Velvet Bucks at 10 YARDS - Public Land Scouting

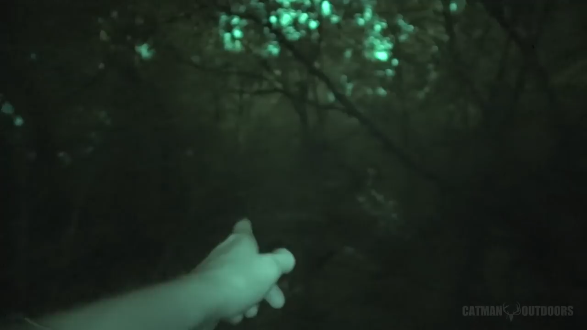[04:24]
and then of course the trail I came in on is the trail that those two deer I saw ran down. So I've got my trail camera right here.
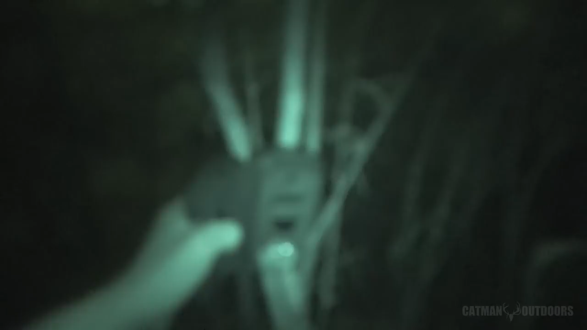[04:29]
Sorry, it's not focusing very quick, but I've just kind of got it angled straight down at where these two trails meet and go down to the creek.